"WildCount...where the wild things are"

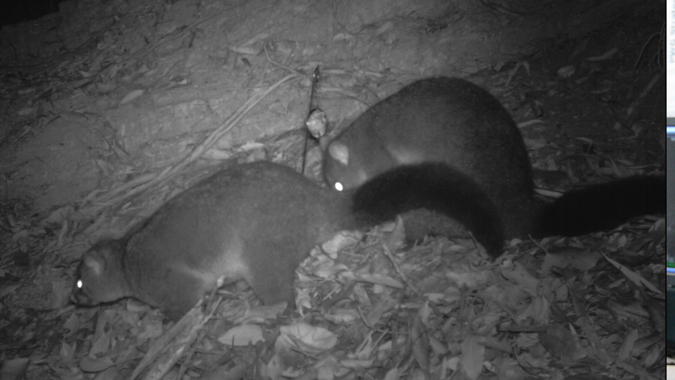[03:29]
We see lots of scoundrel possums attacking our lure and attacking the cameras. Lots of whisker shots. And we've seen some other interactions like willy-wagtails perched in the back of kangaroos. It's more up here.